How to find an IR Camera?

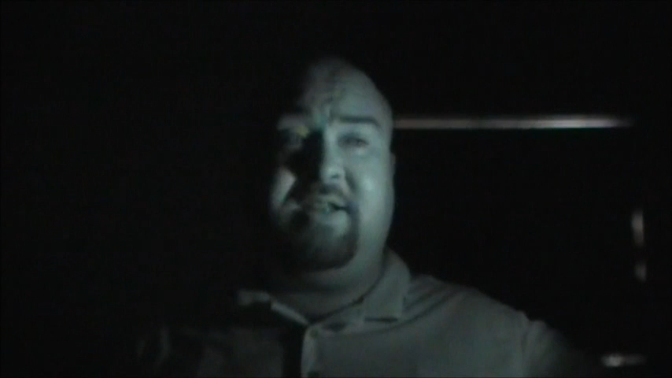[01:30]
And as you can see with this light, it's the exact same light, but with this camera, it lets in a lot more of the infrared spectrum. So what I would suggest to all you people out there, I know it's hard finding an infrared camera nowadays. What I would suggest is just play around with different cameras and find one that picks up more infrared spectrum. And you'd be surprised, this camera that we have here was never modeled to shoot infrared or night vision photography. But as you can see, it obviously does. And we have another light here that we could try.